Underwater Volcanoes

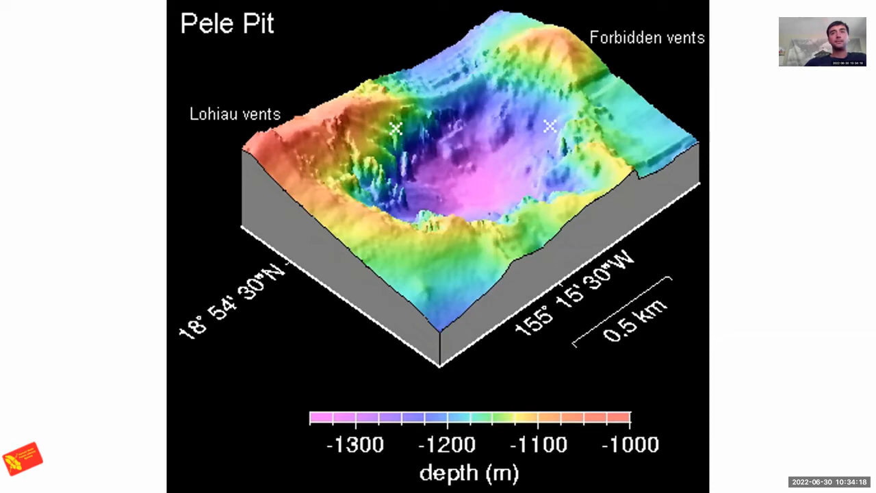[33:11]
I would maybe compare this in size to like Pahi Crater or like Napawa Crater on the Kilauea East Rift Zone would be a good example for the size of this one. Okay. Thank you. Yeah. That kind of gives an idea of how big it is. It's pretty big.